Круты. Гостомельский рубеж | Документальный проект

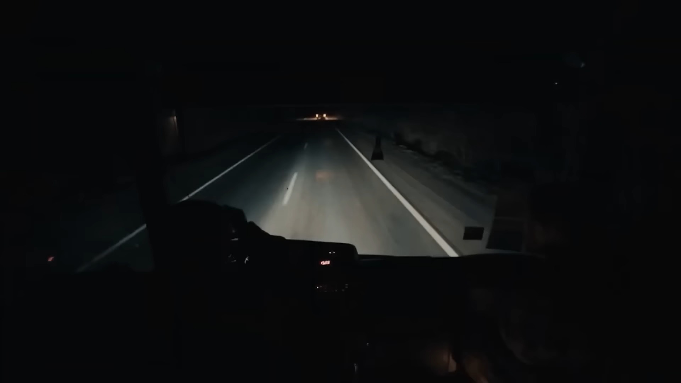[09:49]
Вже були великі затори по 4, смуги займали автомобілі. Що цікаво, коли ми їхали, в нас попутних було, ну, взагалі.